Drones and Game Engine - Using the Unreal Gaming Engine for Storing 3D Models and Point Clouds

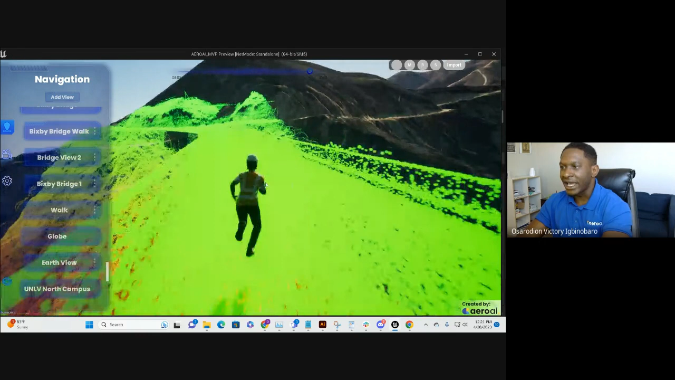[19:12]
Yeah. The same logic that we use to take the same measurements for, you know, from the LiDAR point cloud is what we use to generate the collisions.
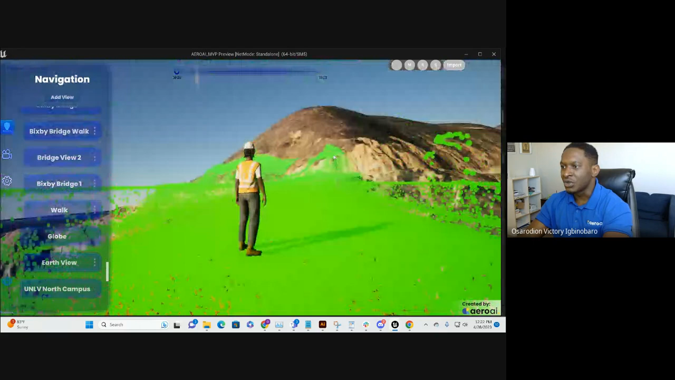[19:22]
So these are all, I mean, you could see, for instance, right? Like you cannot walk through here.
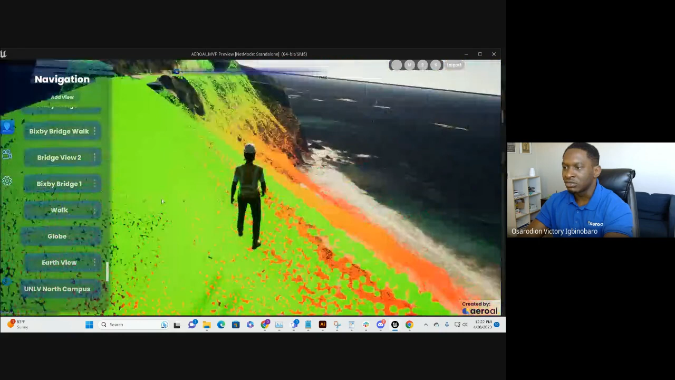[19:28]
All of these colliders are actually, they're not just, you know, simple collisions where, you know, they're collisions that actually work with the point cloud. So that's how we're generating that collision. And that's a good question.
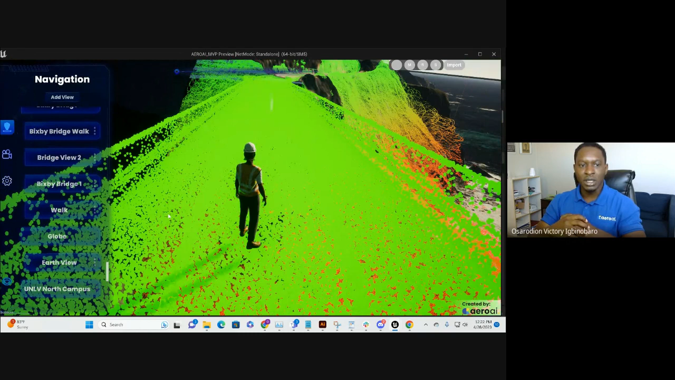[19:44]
So that's mostly it for now. I mean, and you can also fly to different projects.